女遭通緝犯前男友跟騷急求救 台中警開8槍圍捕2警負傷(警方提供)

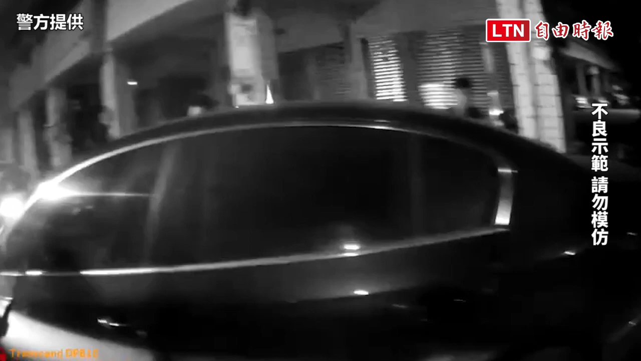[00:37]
趁同人下车之际突然加速行驶逃逸。原警见状立刻以警棍破窗并朝内喷辣椒水，
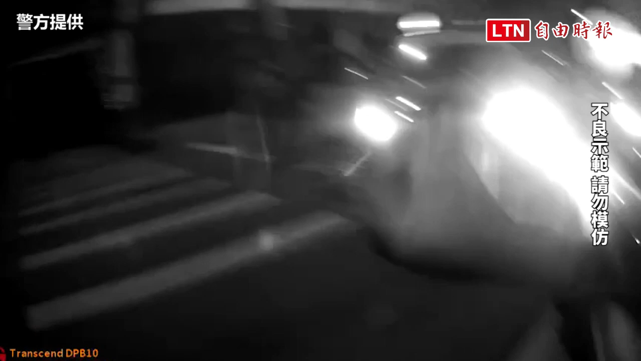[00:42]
过程中车轮压伤一名原警的右脚，并造成另一名原警右手遭车辆破裂之玻璃割伤。